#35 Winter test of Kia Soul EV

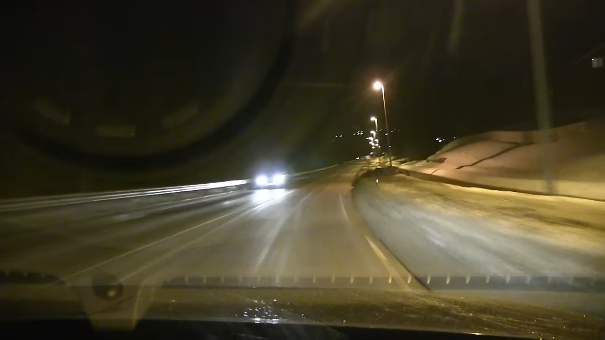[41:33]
Up in the mountains of Dovrefjell. It is pitch dark out here. So, you know, I just discovered a nice feature with this car.